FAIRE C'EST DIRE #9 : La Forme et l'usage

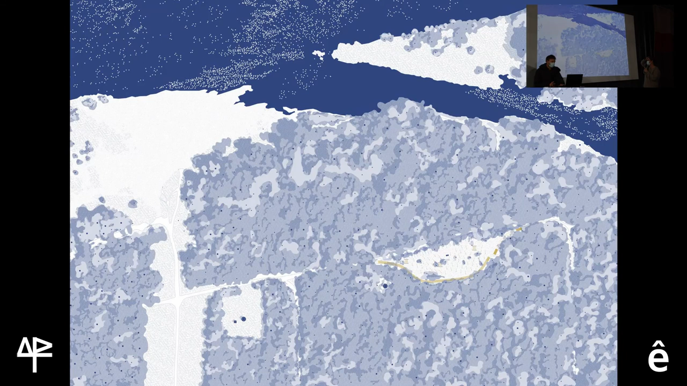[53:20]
ça c'est le site de la ville Audam juste à côté de Tours où on est allé identifier une clairière et donc travailler un rapport beaucoup plus immersif